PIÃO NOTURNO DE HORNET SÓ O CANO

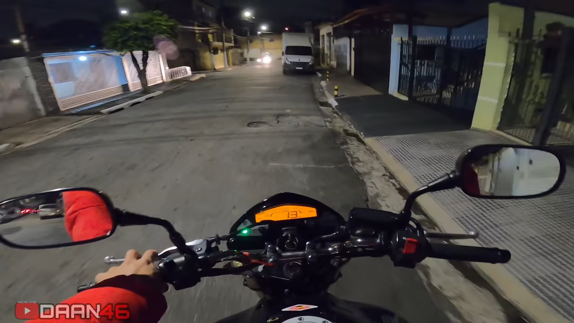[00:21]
Quem não for inscrito no canal, se inscreva, deixa o like, ativa o sino pra chegar as notificações. O farol do bagulho tá lá queimado, só funcionando no alto. E é isso, esperar o hornetão esquentar pra não atacar a marcha.
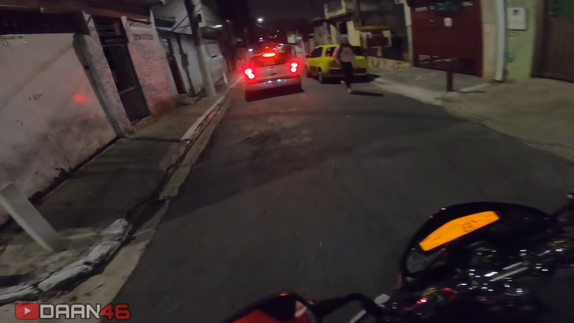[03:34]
Se eu andar com farol alto também, o bagulho vai ficar lá na cara dos outros, mano.